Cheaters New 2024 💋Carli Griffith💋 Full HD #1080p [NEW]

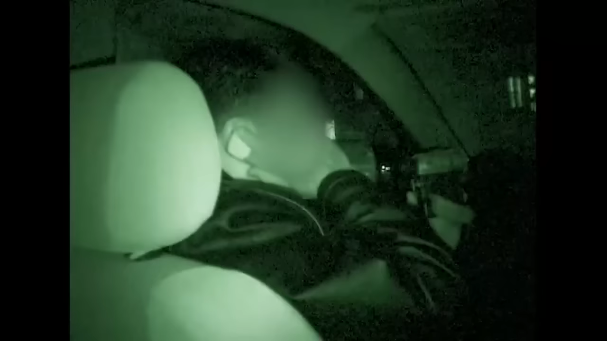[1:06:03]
Once you see the signal, roll up as quickly as possible with your lights off. Okay? I'll see you in a minute. Bye. Ms.
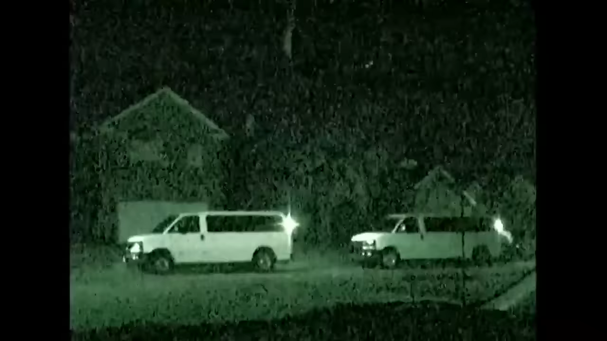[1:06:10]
Warren, we're now at the staging area where Gomez wanted us to wait.
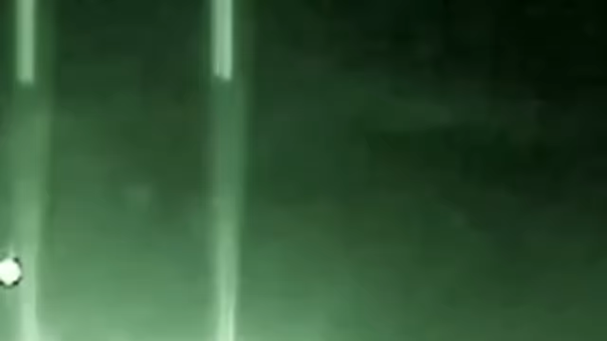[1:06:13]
And here comes the tow truck that he spoke to us about.